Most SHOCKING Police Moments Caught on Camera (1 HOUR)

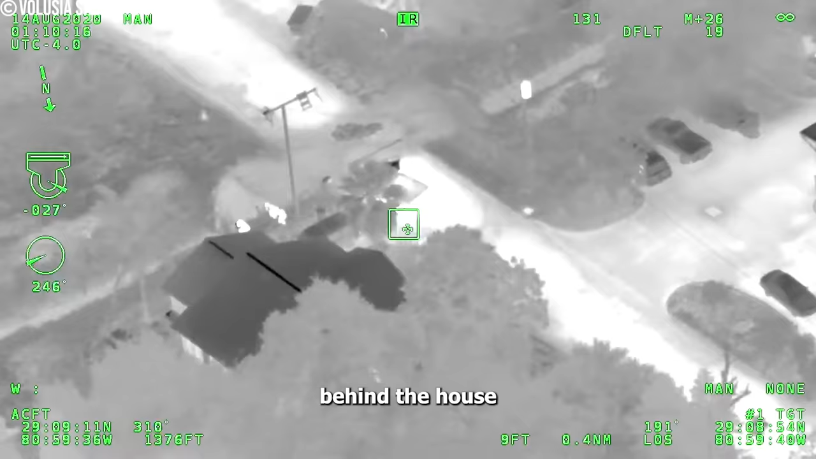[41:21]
Behind the house, towards Orange. Running towards Orange from Alexander.
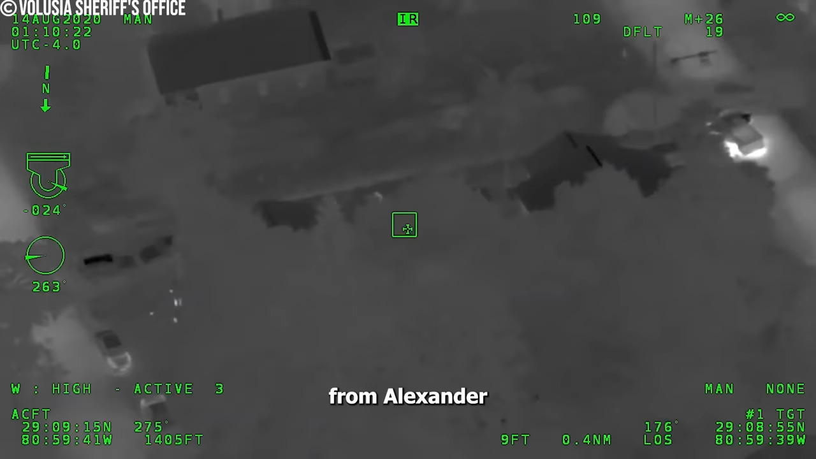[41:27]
Three people out of the vehicle, running eastbound. Then, when a deputy tries to stop them, they hit the gas and run.
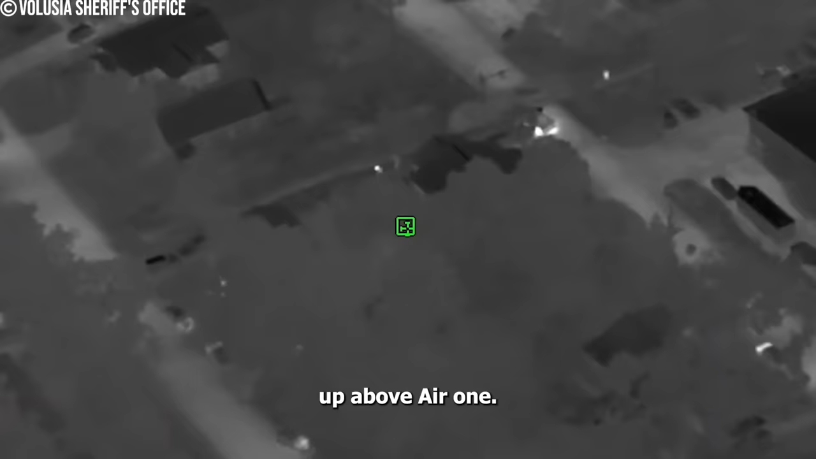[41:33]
Up above, Air One, the watchful eye in the sky, spots the truck again, this time in Port Orange. But then, something strange happens.
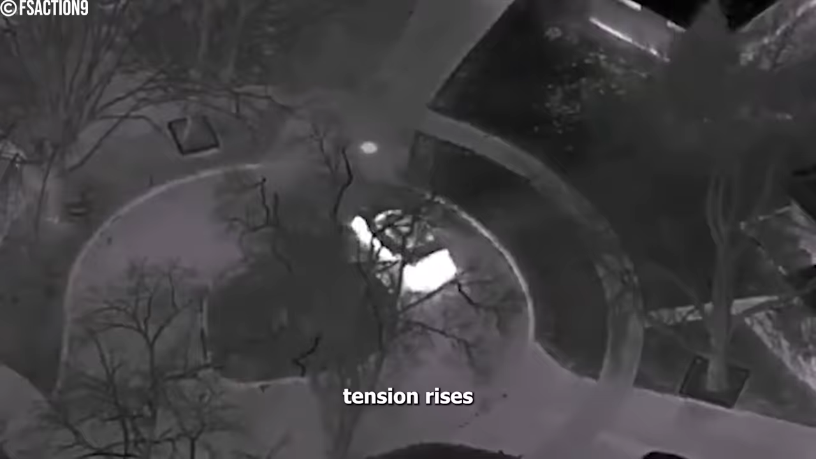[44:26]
Tension rises as the suspect weaves through neighborhoods, dodging police. Turn his lights off. The pursuit heats up on Bradley Court in Westfield, where the suspect parks with lights off.
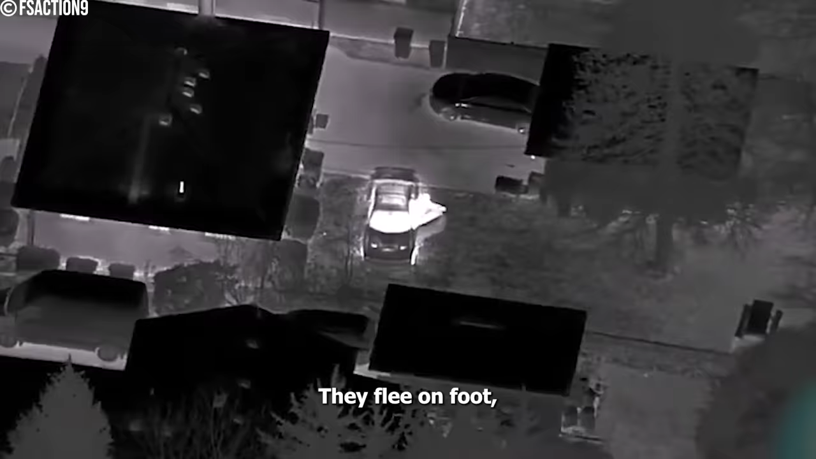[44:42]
They flee on foot, hiding in a backyard garage. MSP calls for air support to track their moves. 20 is clear, 221. Give me the air.
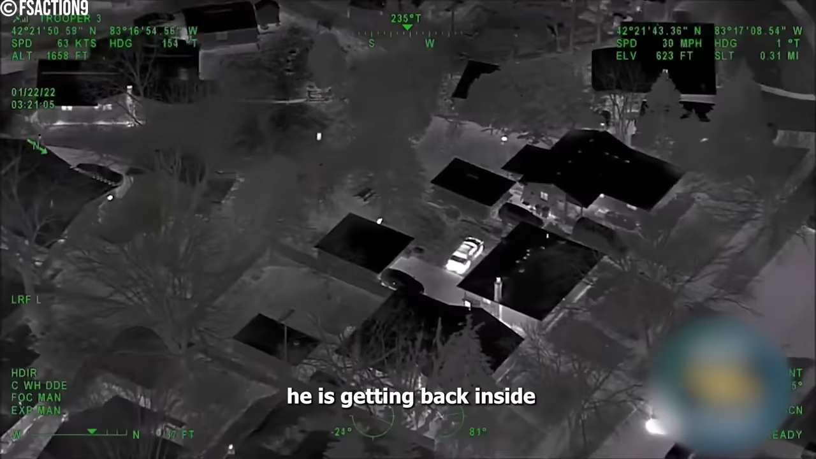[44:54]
He's getting back in the car, guys. He's going back to the car.
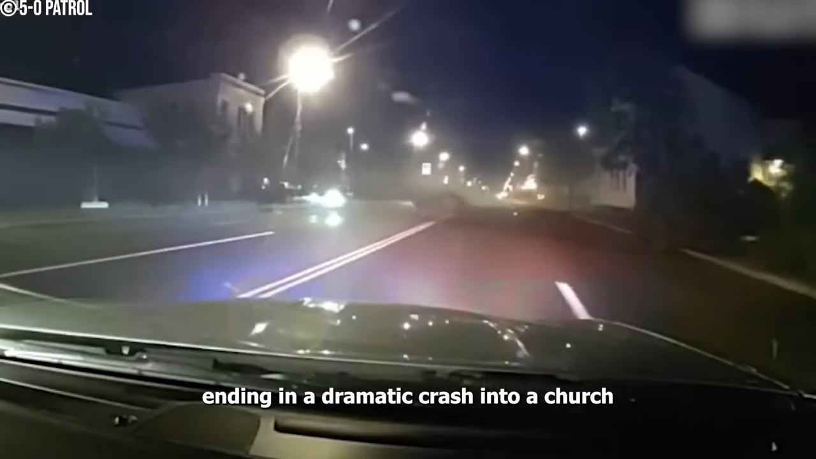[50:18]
ending in a dramatic crash into a church during a high-speed chase.
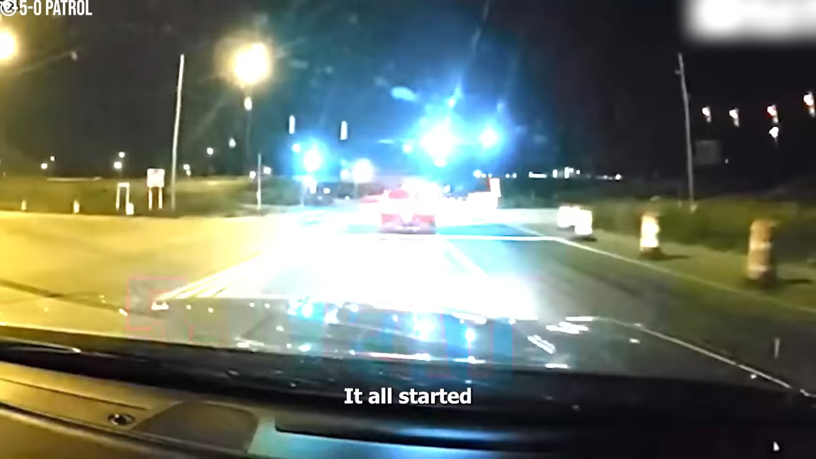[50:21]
It all started when officers tried to pull over the speeding car, but the driver refused to stop, sparking a tense pursuit.
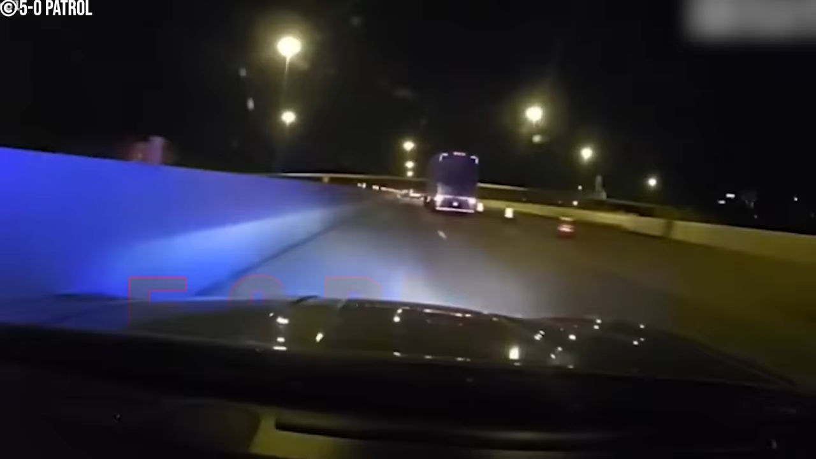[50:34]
As the chase heated up, the stolen car's tire blew out, leading to a devastating collision with the church.
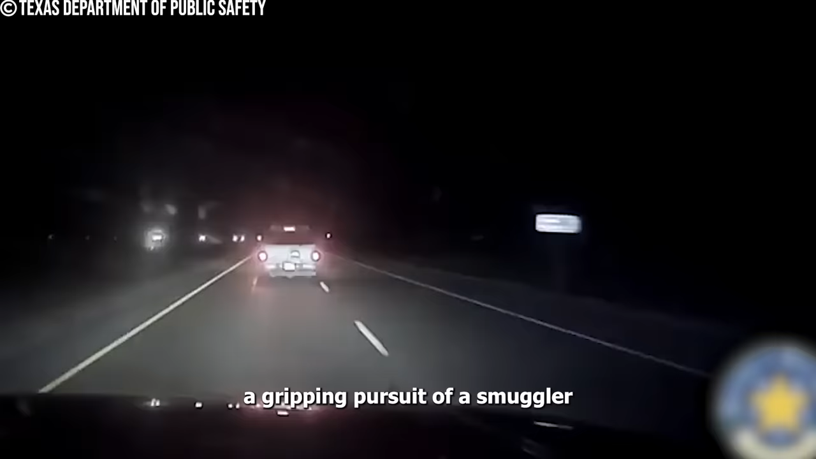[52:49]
In Hidalgo County, DPS troopers launched a gripping pursuit of a smuggler with a toddler in tow on US 83.
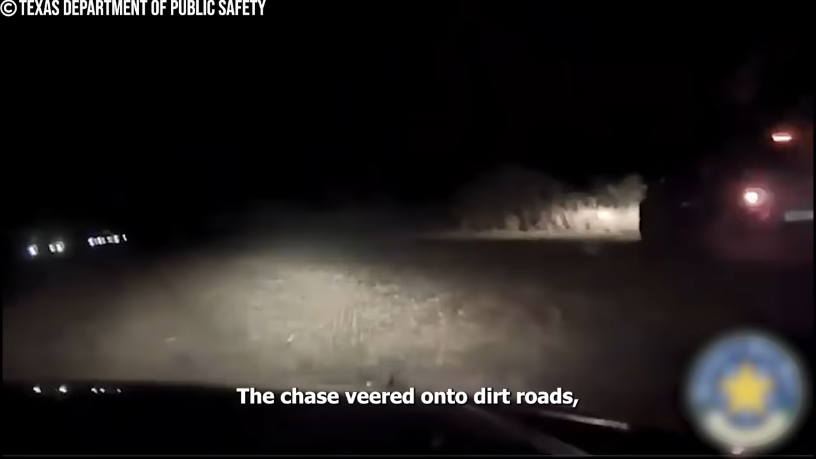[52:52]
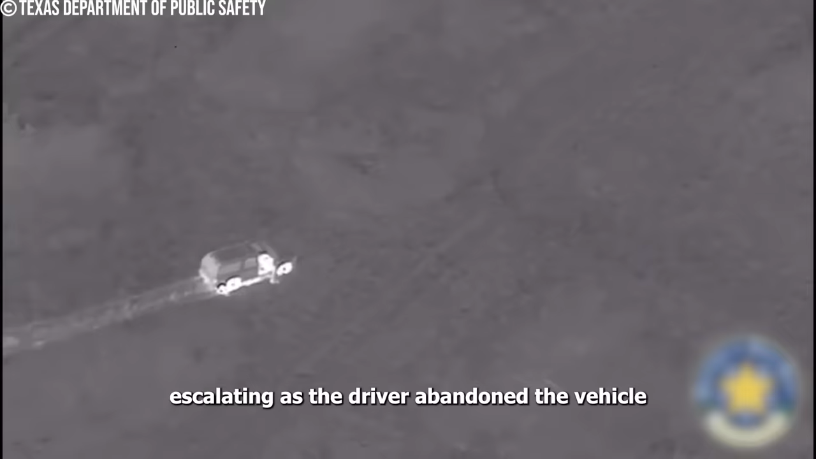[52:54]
The chase veered onto dirt roads, escalating as the driver abandoned the vehicle, disappearing into the wilderness.
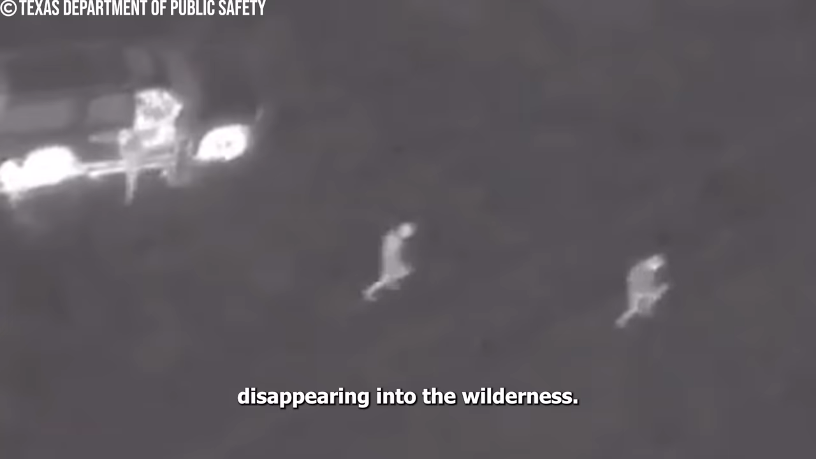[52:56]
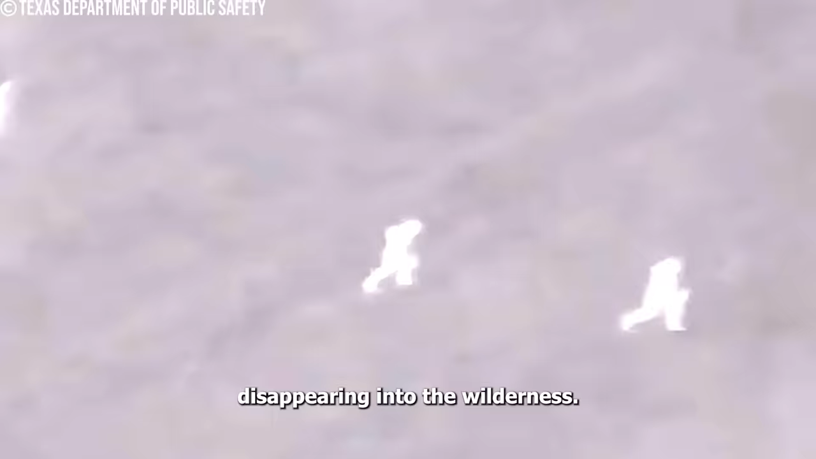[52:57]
Just drove into a field and
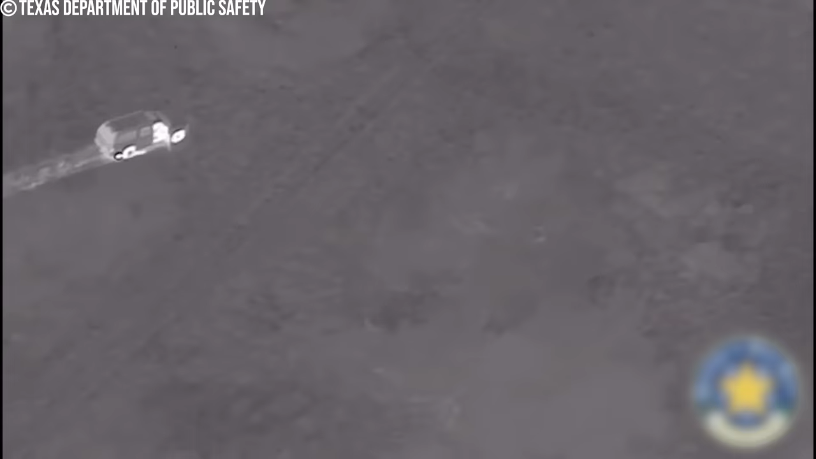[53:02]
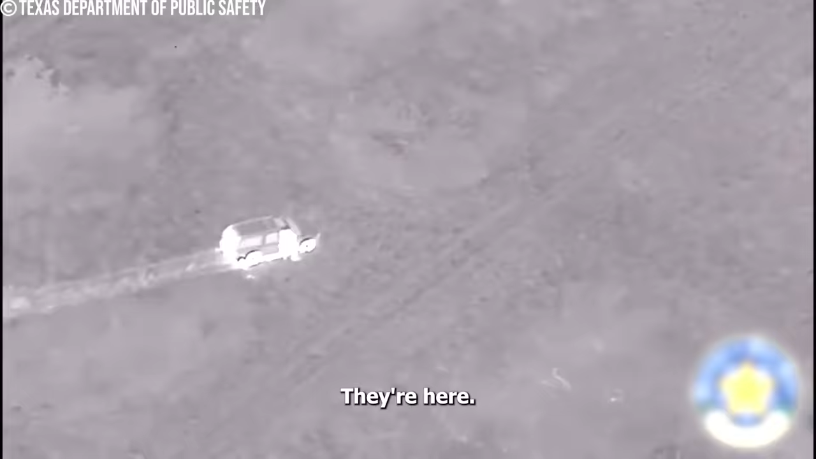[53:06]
Upon searching the car, troopers uncovered four illegal immigrants, including a frightened toddler from El Salvador.
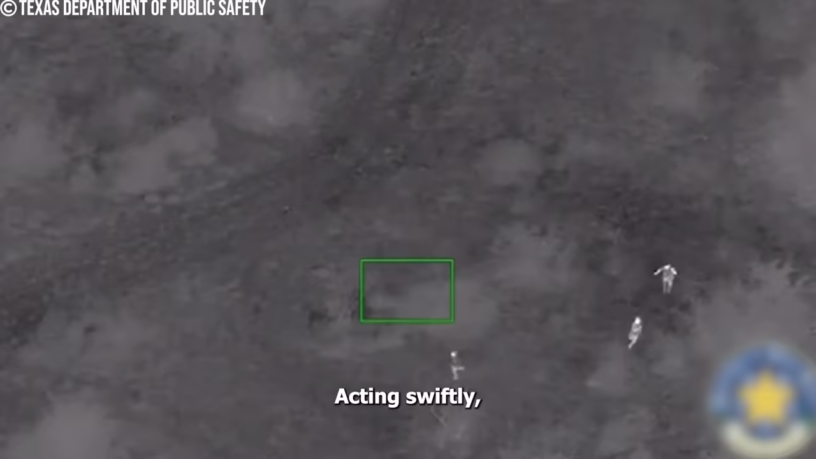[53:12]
Acting swiftly, they handed them to the Border Patrol. Despite the smuggler's attempt to flee, troopers apprehended him.
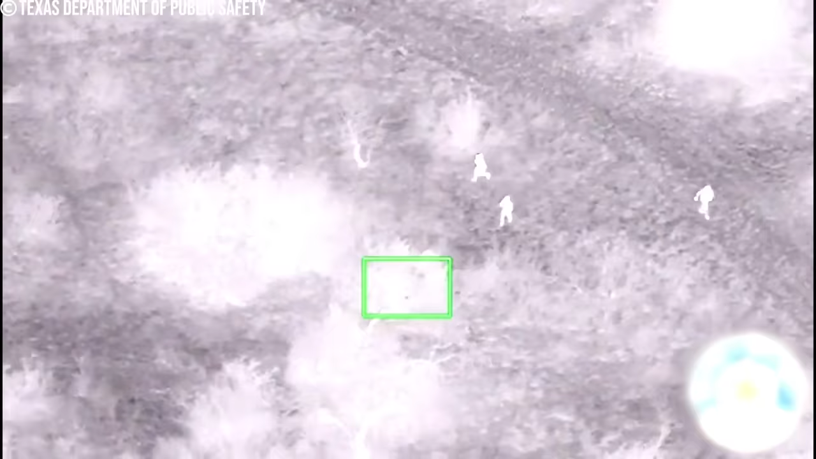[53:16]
622, I'm in the area.
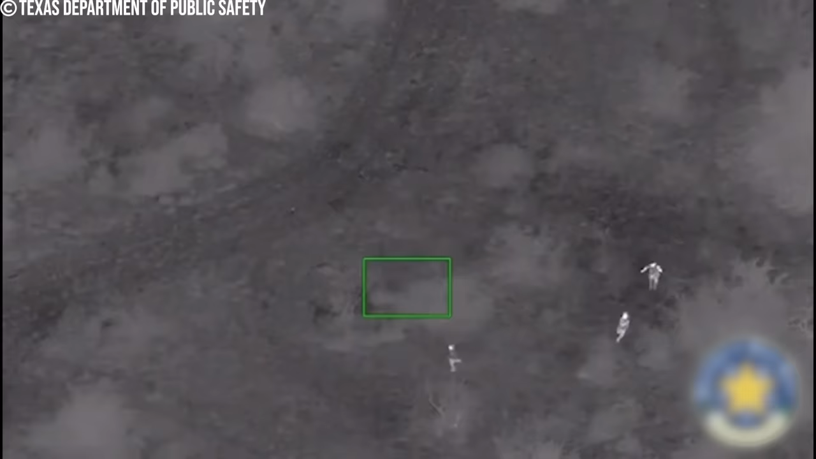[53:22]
Yeah, hey.
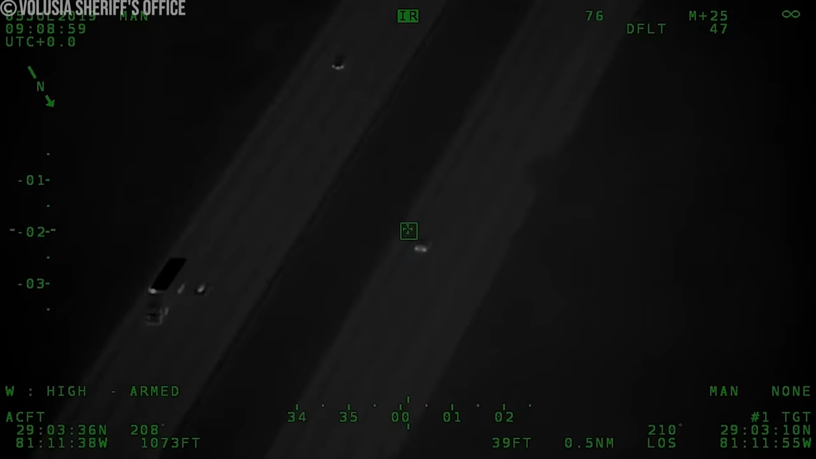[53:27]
As the sun peaked over the horizon, a daring escapade unfolded in Palm Coast.
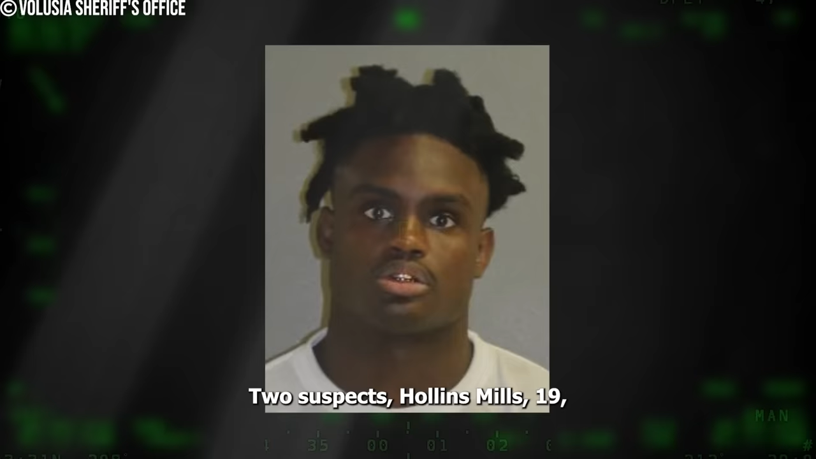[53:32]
Two suspects, Hollins Mills, 19, and a 15-year-old from Orlando, kicked off a wild chase by swiping a Ford Mustang from a dealership.
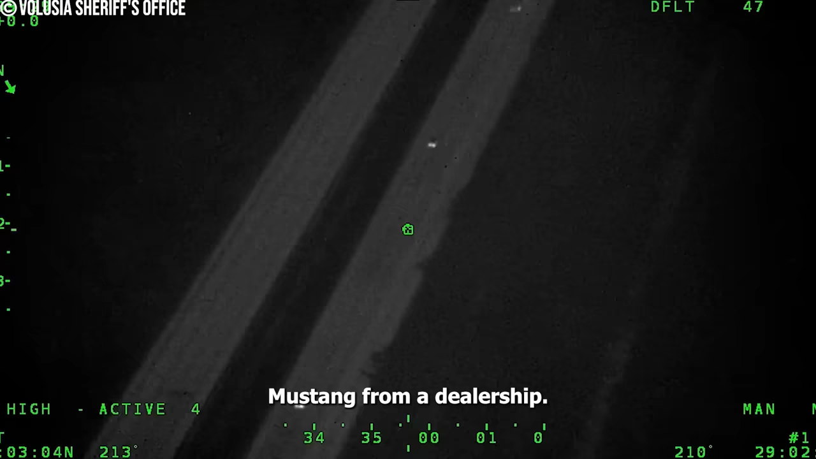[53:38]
They dodged Flagler County deputies, igniting a high-speed pursuit.
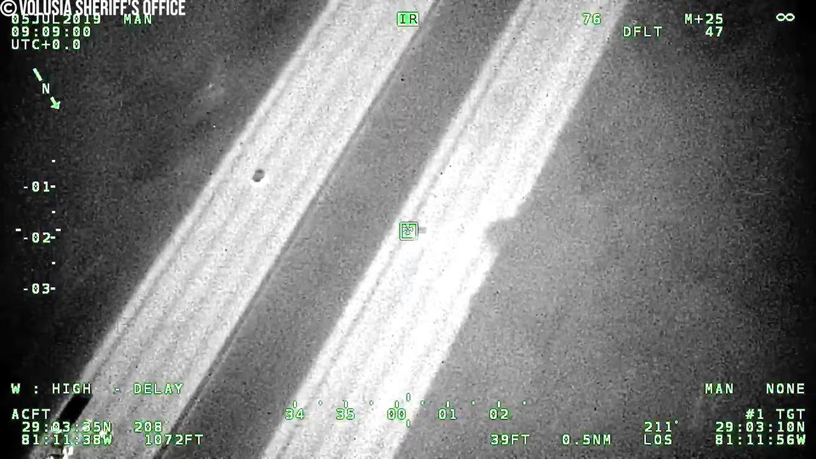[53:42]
In the left lane, 80 miles an hour.
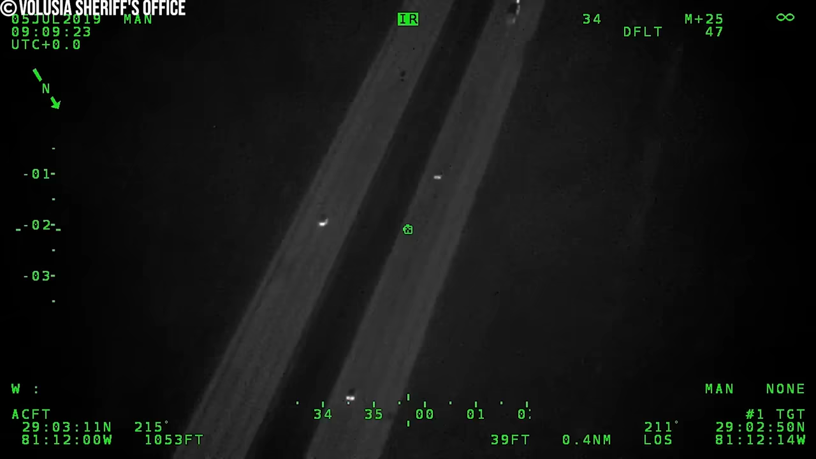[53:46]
Air 1 Central, I think we got eyes. Still on the inside lane. But the plot thickened when Volusia County deputies entered the fray.
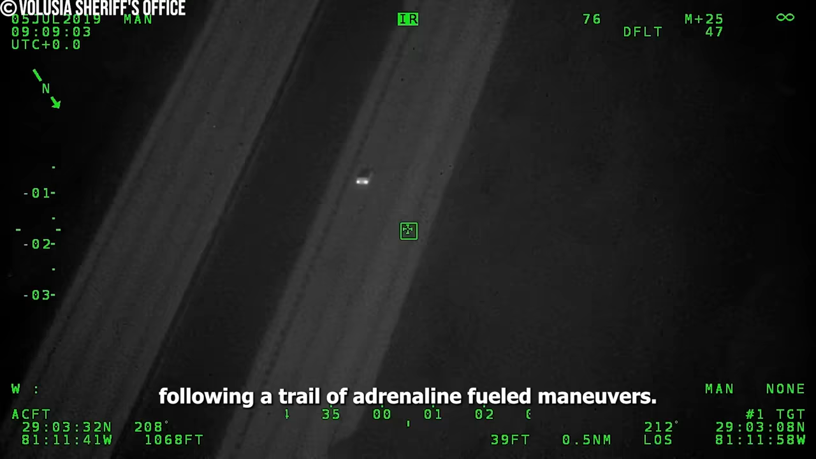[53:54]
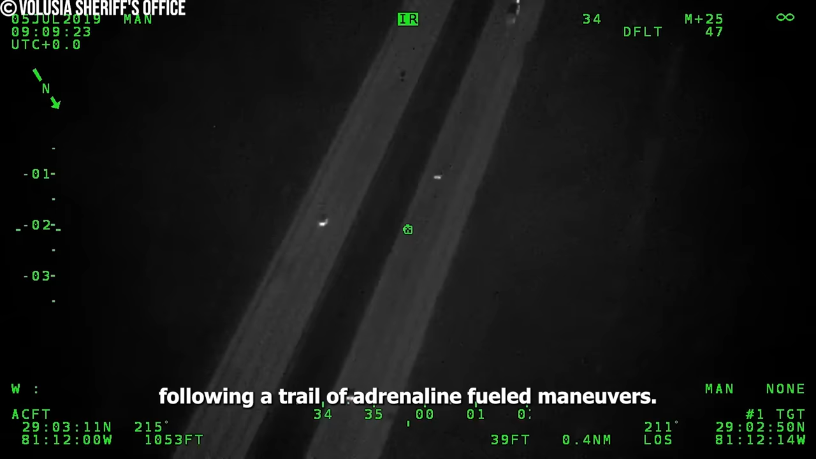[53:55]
Following a trail of adrenaline-fueled maneuvers, they unearthed the fugitives submerged in a residential pool in DeLand's West Lake Victoria Circle.